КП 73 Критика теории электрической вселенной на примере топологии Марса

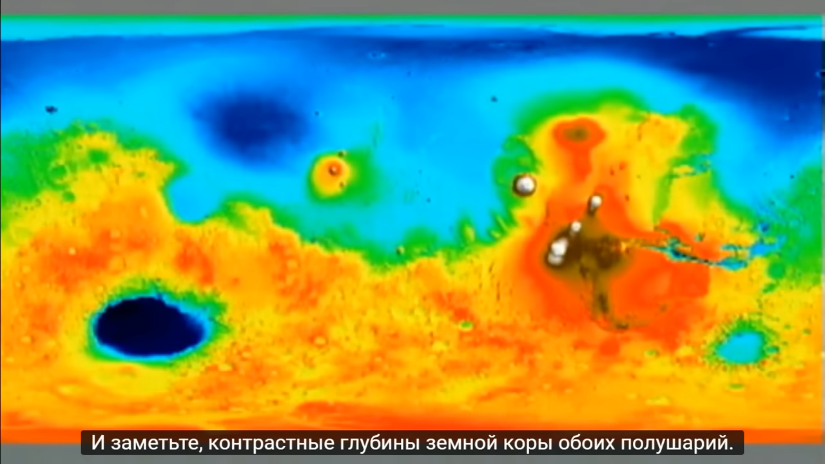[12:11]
And note the contrasting crustal depths of the two hemispheres.
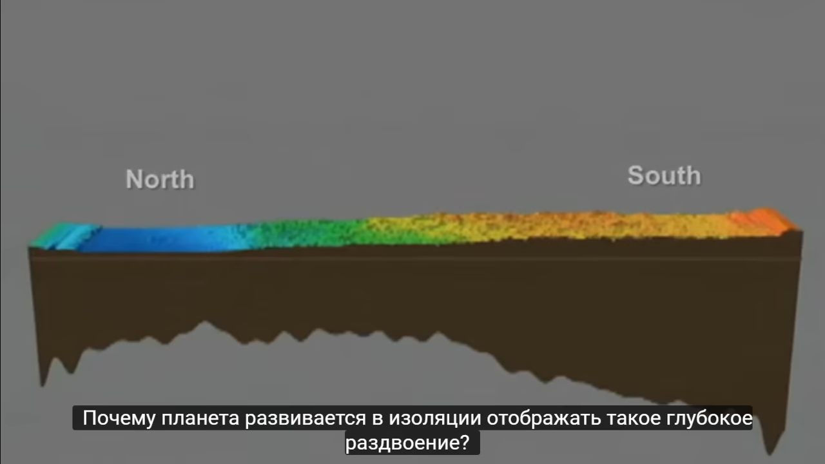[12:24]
Why would a planet evolving in isolation display such a profound dichotomy?
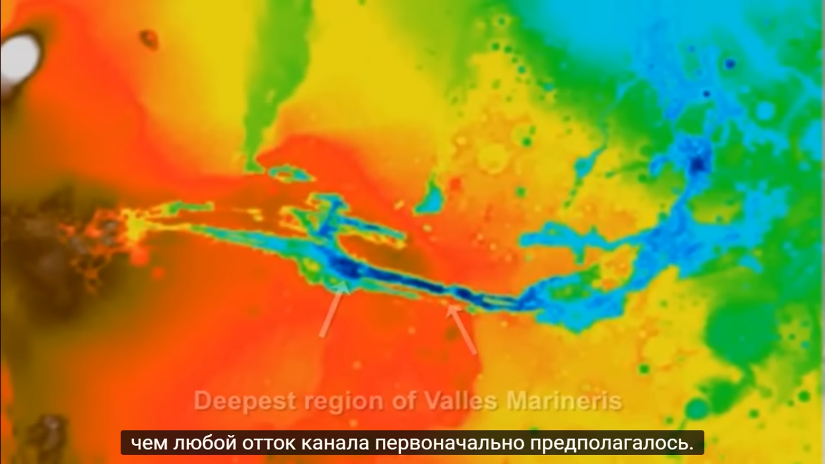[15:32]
Now we know that the Valles Marineris reaches to a greater depth than any outflow channel originally envisioned.
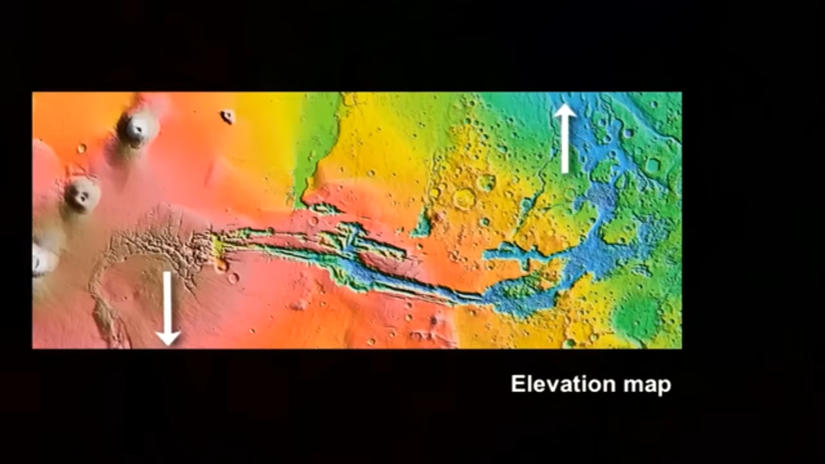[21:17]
In fact, if we extend the view of the elevation map, we see an even larger effect.